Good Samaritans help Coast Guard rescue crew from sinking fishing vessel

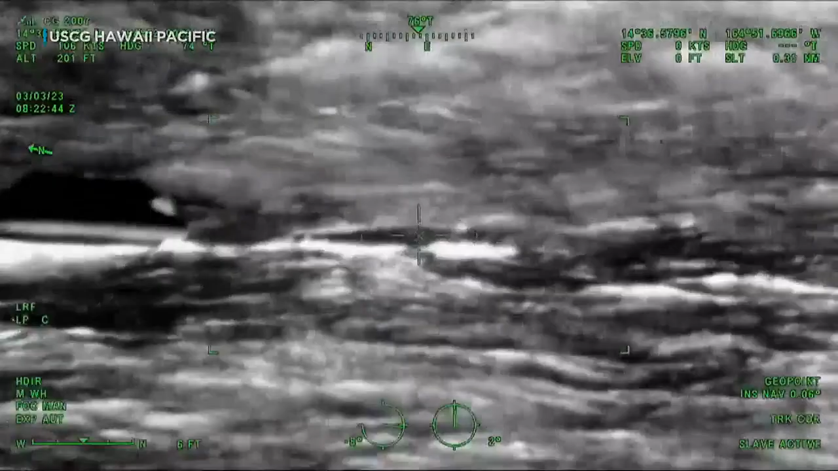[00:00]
Virtual fishing vessels helped the Coast Guard rescue the crew aboard a sinking boat about 600 miles southwest of Hawaii.
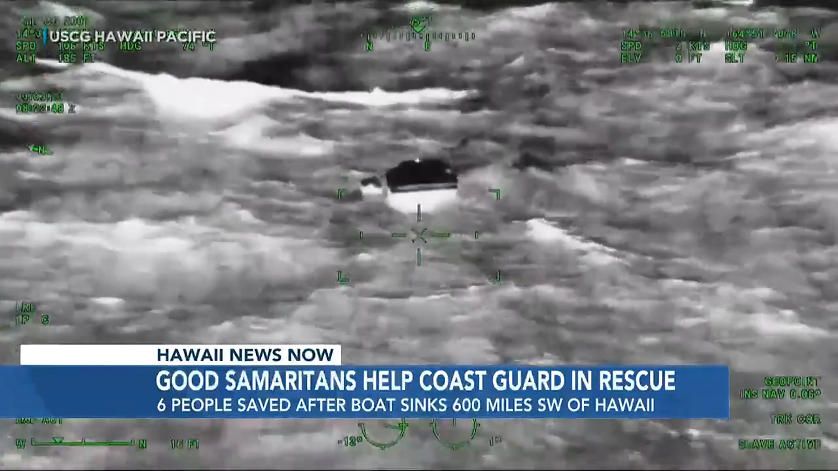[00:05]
The rescue call came in at around 6.45 last night.
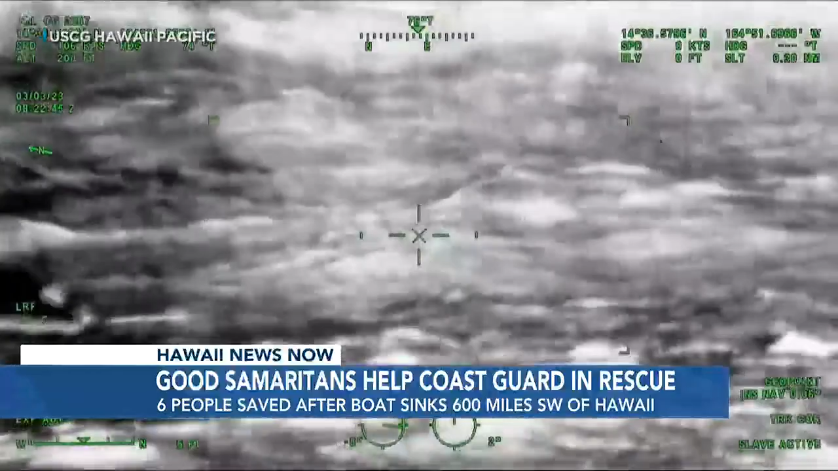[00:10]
Six people aboard the Sea Smile say the boat lost power and rapidly started to flood.
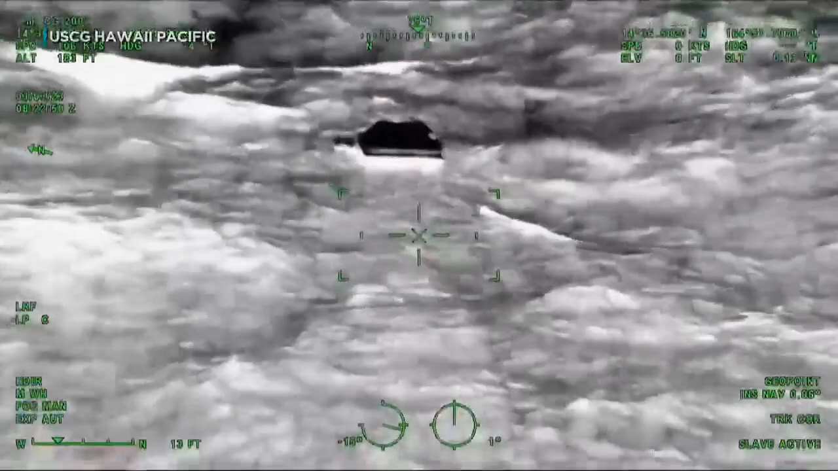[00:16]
The abandoned ship aboard a life raft,
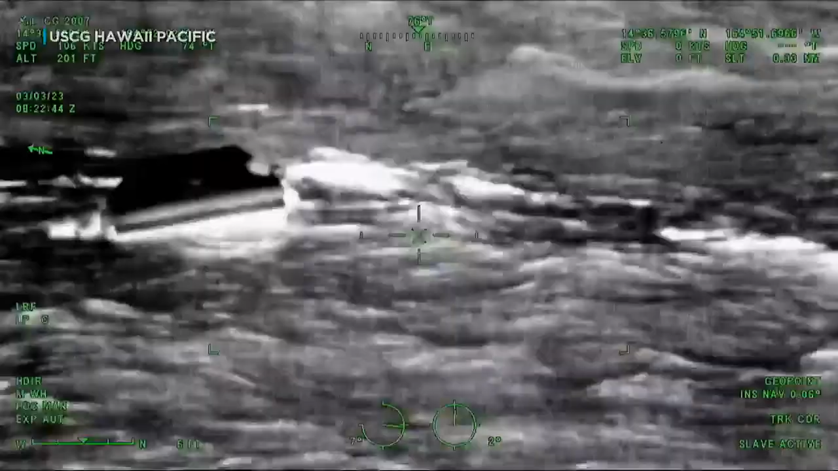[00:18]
two other fishing boats in the area, helped Coast Guard crews locate and rescue them.